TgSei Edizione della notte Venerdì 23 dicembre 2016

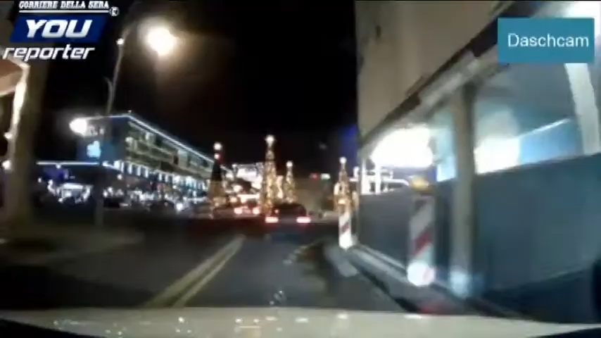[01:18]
così la fuga dell'uomo che a bordo di un tir lunedì scorso si è abbattuto
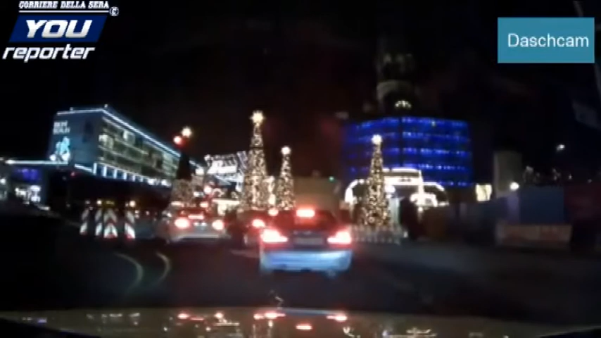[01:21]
sul mercatino di Natale di Berlino uccidendo 12 persone tra cui Fabrizia Di Lorenzo,